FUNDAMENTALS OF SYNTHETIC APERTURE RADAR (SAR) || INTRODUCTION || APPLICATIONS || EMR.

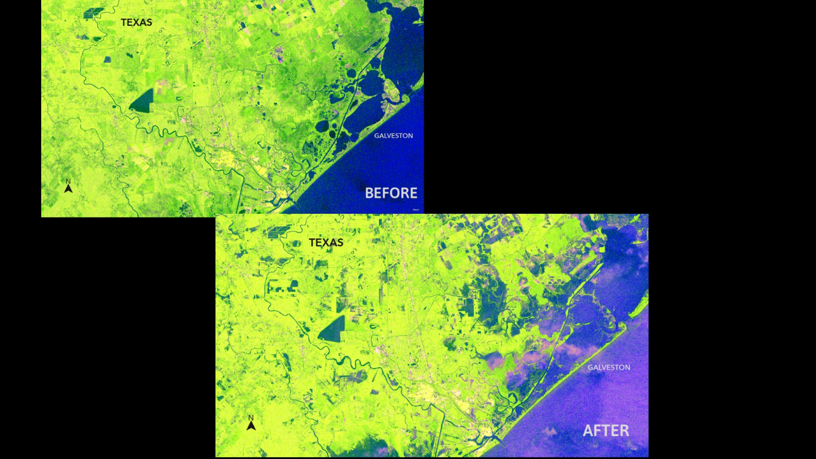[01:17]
Hurricane Harvey hit the coast of Texas causing catastrophic flooding.
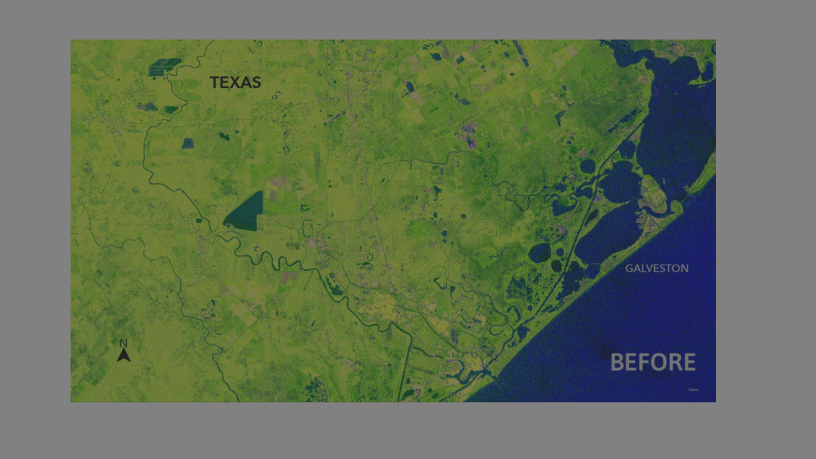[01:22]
The map shows the spatial extent of the flooding of land-slash-permanent water bodies, blue color,
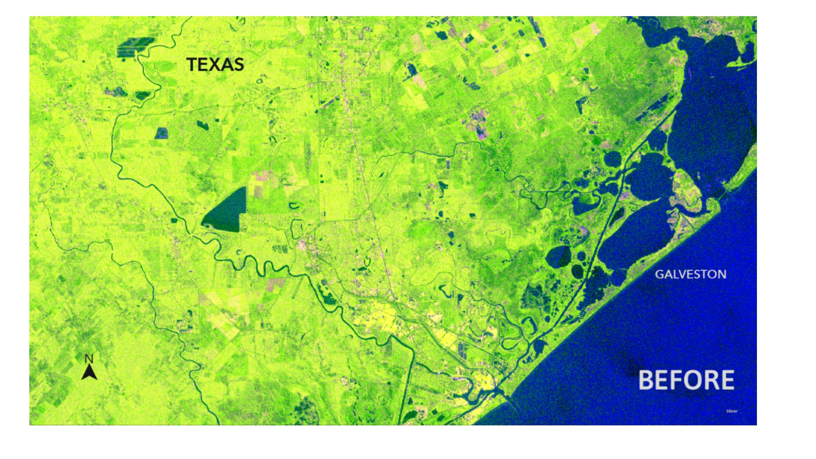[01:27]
and kicked-up debris, pink color, before, August 5, 2017, and after, August 29, 2017, the hurricane.
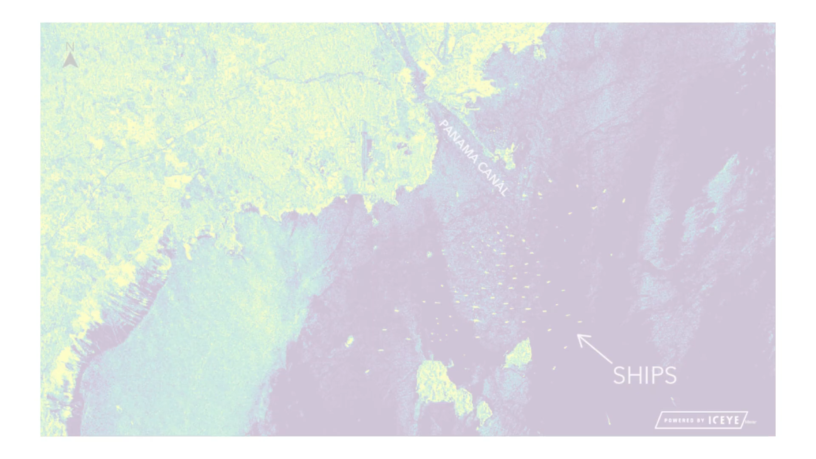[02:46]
SAR capabilities allow ship detection through storms when cloudy conditions are common.